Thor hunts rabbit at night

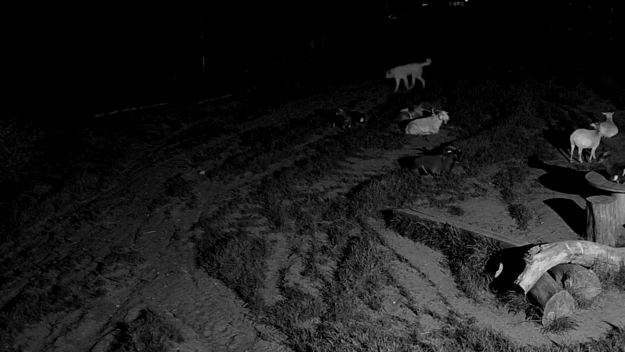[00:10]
Happened to notice Thor was walking real slow like he was stalking something. So I watched for a little bit and sure enough he had found a rabbit he was trying to stalk. It's funny watching him go real slow stalking this rabbit. Thor's a Antonian Shepherd Great Pyrenees mix. He weighs just a little bit over 120 pounds right now.